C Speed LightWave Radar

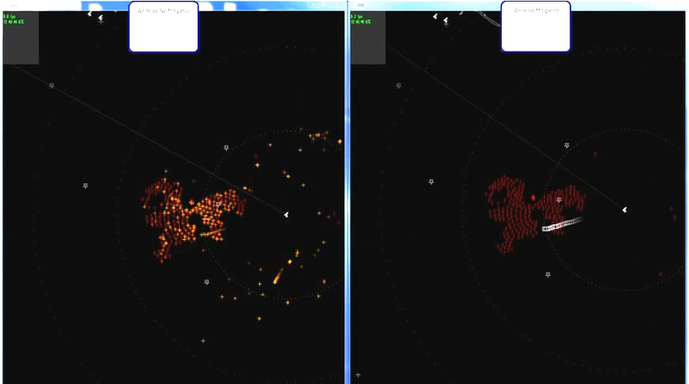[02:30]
The right side of the screen presents the same recorded air picture with LightWave's mitigation capability turned on. You see a clean and quiet air picture over and around Whiteley Wind Farm and are easily able to discern all of the aircraft in the area.